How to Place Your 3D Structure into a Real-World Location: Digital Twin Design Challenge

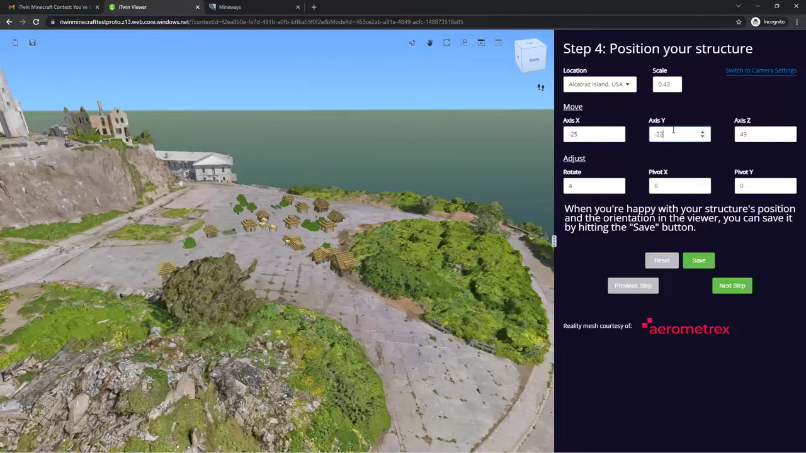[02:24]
I'm going to move it to the left of the x-axis by a few units and the y-axis up a bit. It's still floating just slightly, so I'm going to lower it with the z-axis here, right onto the ground level.